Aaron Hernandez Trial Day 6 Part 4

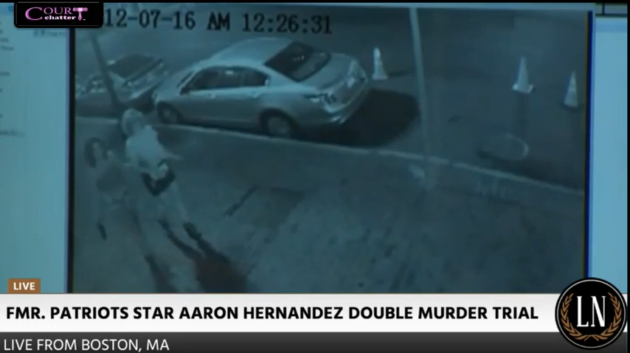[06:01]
and it lists the time as 12:26:31. I'm going to stop at that time, 12:26:34. Do you recognize the two people in the video there? Yes. Who is that? It's myself and Somia.
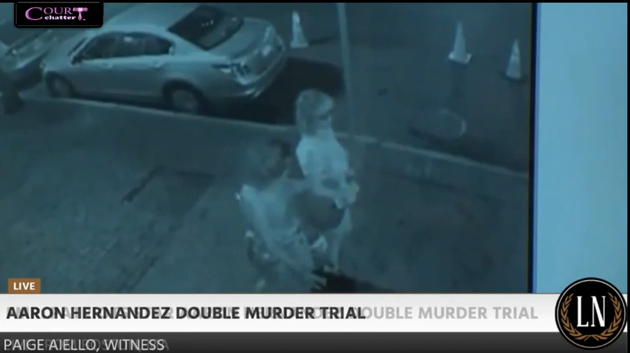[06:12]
This is you right here with the blondish hair? Yes. And this is Somia here with the darker hair? Yes. And is this, to the best of your knowledge, Ms. Aiello, when you arrived at Club Cure on July 16, 2012? Yes. And for the record, I am putting at fast speed so we can move the tape along. Do you stay outside for a moment here to smoke?
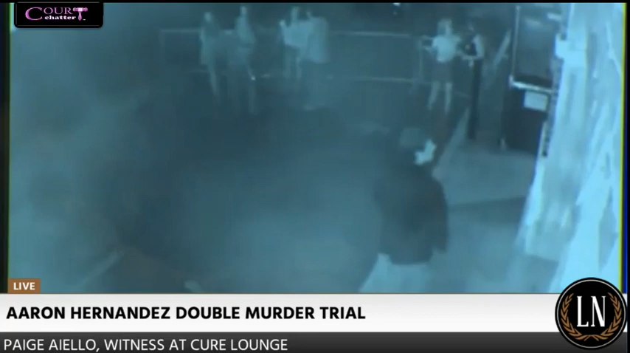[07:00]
And now I've stopped the video at 12:29:31. There's a group of men that are coming in.
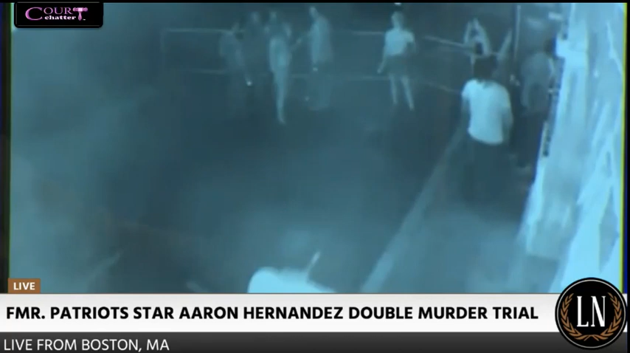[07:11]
Do you recognize any of those men? Yes. Which one do you recognize? The man with the white shirt and the braids. Is that an individual that you later had an encounter with or a conversation with later on that evening? Yes.